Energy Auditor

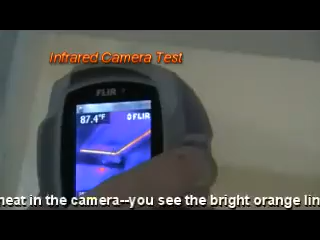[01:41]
On screen: spot 87.4°F
And so that's actually hot air from the attic leaking down into the house.
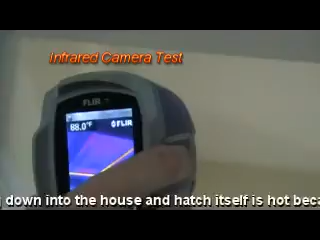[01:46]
And you can see the hatch is actually a little warm itself because it's not really insulated. And so these are the types of things we're looking
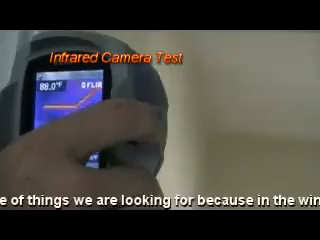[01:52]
for because in the wintertime that's the same spot that heated air is going to actually leave the house.
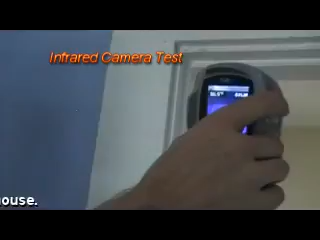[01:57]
But there's blown insulation in the slopes here.
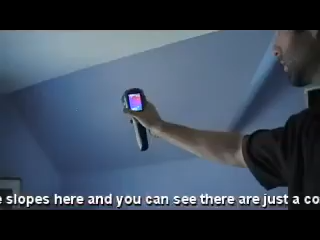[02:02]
And you can see there's just a couple little kind of flaws there.
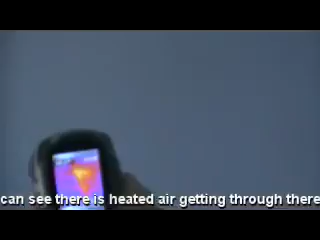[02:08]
Nothing, it's not too crazy, but you can see that there's heated air getting through that, hitting the drywall here on the plaster.